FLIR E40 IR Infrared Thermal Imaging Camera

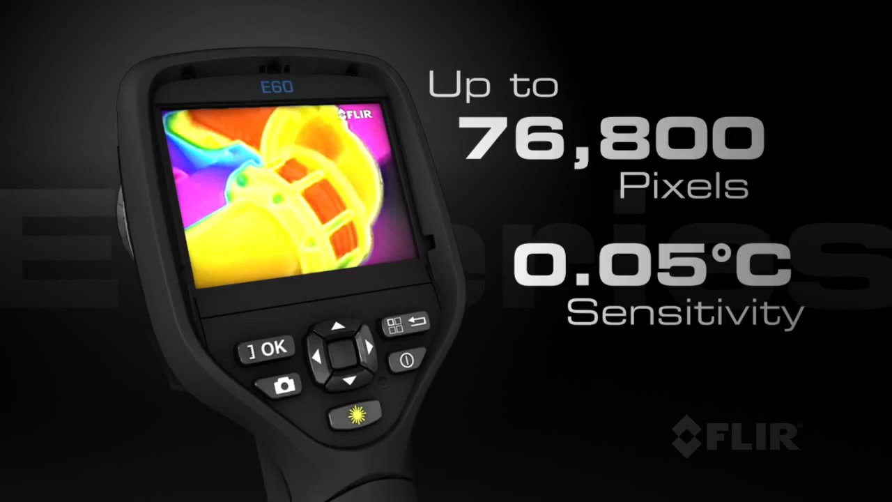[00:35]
E-Series also has a bright 3.5-inch touchscreen for a large
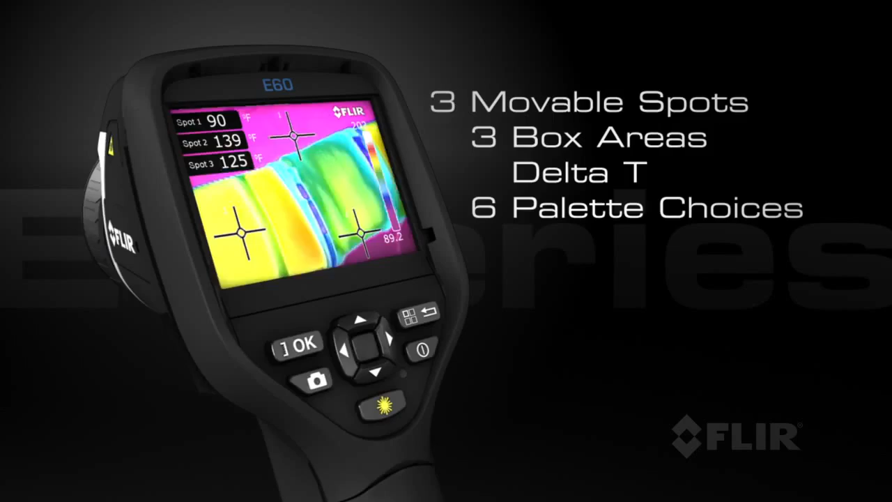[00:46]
With its revolutionary Wi-Fi connectivity,
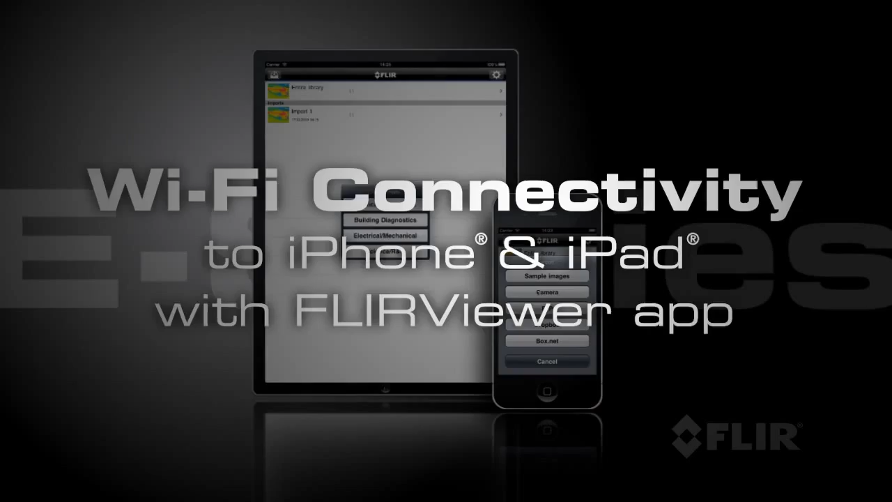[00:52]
you can seamlessly transfer images to your iPhone or iPad,
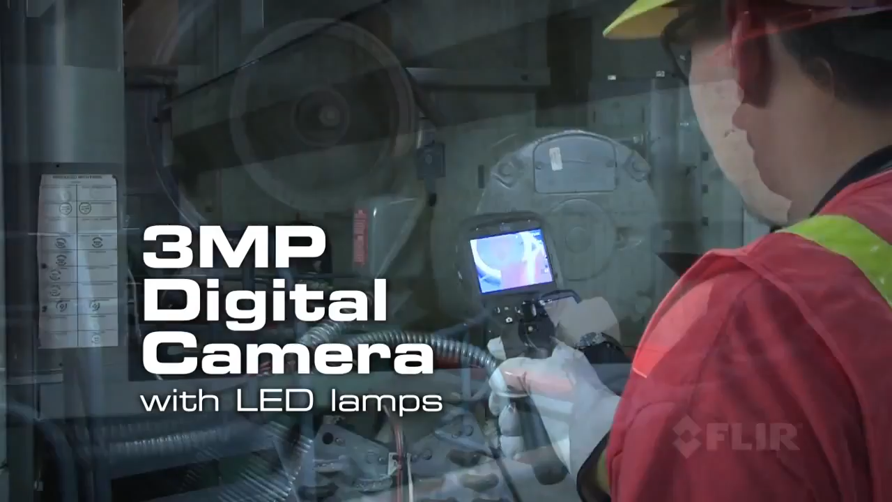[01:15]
lamps to help you document problems in poorly lit areas.
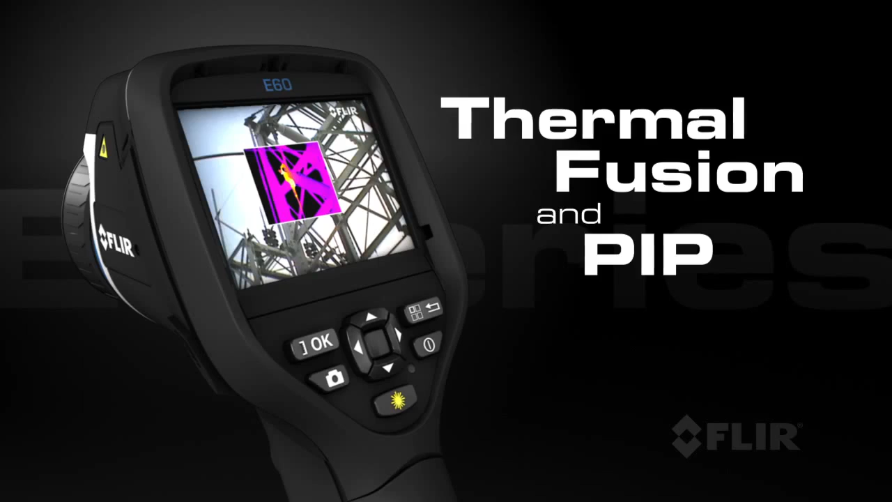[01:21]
Use FLIR's thermal fusion and picture-in-picture functions for more accurate reporting and its built-in laser pointer helps you to show your co-workers right where the problems are.